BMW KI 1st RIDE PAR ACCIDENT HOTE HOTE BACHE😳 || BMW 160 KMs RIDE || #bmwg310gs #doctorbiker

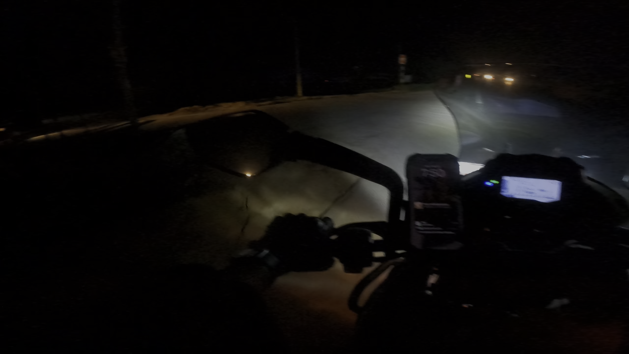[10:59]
क्या बात है तूरा पत्थर पड़ा हुआ है पहाड़ो वाला लेकिन पता है यह गाड़ी बहुत अच्छे से चल लगी है इसमें सो मैं अपने गाउं के पास आ गया हूं और कल मॉनिंग में मिलता हूं फिर लोगों के रियक्शन के साथ और
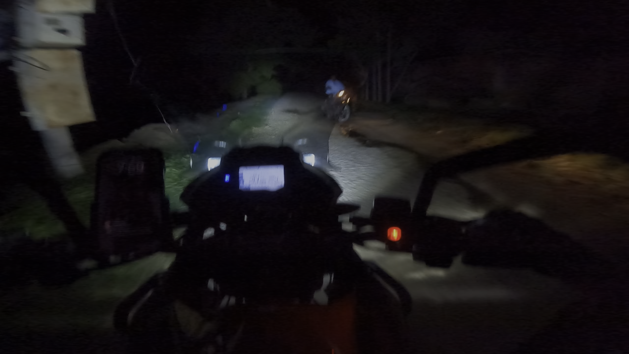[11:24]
इसमें फिर बाइक दोड़ाते हैं इस पत्थरों में दिन में जिस अच्छे से पता चले कि यह कितनी कैपबल है तो इस व्लॉग को यहीं पर करता हूं इंड मिलता हूं नेक्स व्लॉग में तब तक के लिए इंज्वा यूर डे इंज्वा यूर लाइफ